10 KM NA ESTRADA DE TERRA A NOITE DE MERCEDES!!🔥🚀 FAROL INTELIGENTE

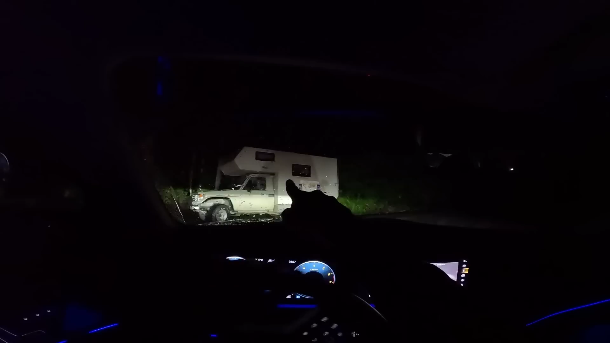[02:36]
Ó o cara da. Ó. Olha a galera ali dentro. Muito bom. Olha os caminhão. Olha a fila, alguém. Vamos pegar a balsa de volta lá.
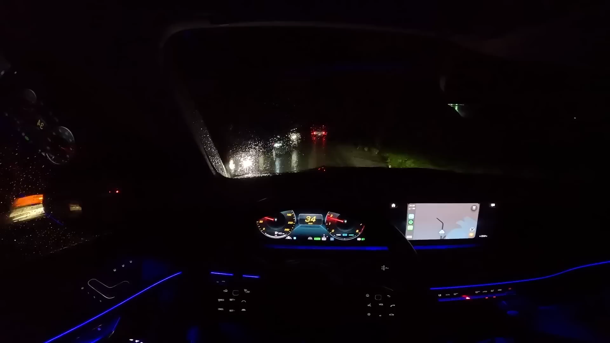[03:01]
Que horas é a balsa dessa galera? 10 horas da noite. Tem asfalto aqui ou é terra, filho? Não, terra. Terra? É terra, mas é bem batida lá. Terra. Não, não vou encostar nele não. Manter essa distância assim tá ótimo.
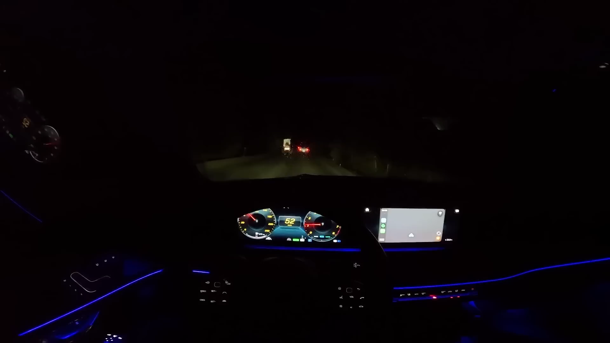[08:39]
Olha como tá boa a estrada. Tá pavimentando, ó. Não é asfalto isso aqui não, vô. Só reformar, só deixar ela. Aí, só deixar ela lisinha, só. Ah, então, só deixar ela lisinha. Olha a ribanceira que é pulada aqui. Cara, ele dá trabalho pra tirar, hein? De jeito pode ter errado aqui, levando cascada. Parece asfalto?